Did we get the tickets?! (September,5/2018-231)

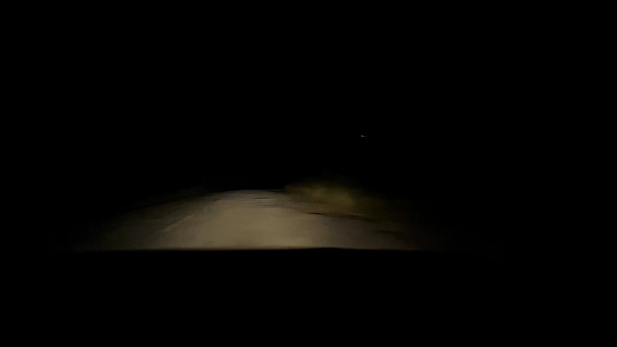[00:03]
And we came down this road by mistake, and there was a sign that said no something, and it started with T, but we don't know what it said, so let's hope we don't get murdered. Like that movie. Remember we watched when you came out for my birthday, for my 17th birthday, you came out and we were at mom's, and we seen, watched that movie about this car,
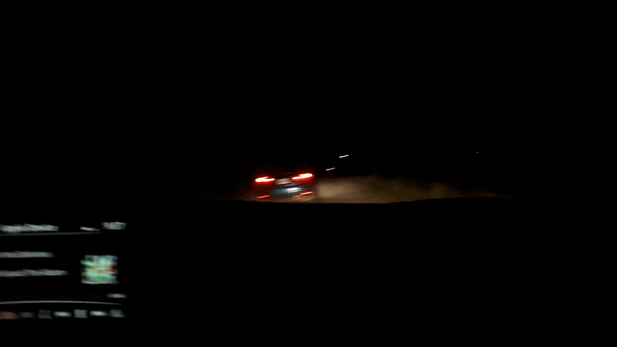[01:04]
Well, they are driving in the middle of the road, so maybe they are the murderers. Now they're driving on the other side of the road. We're not in England, buddy.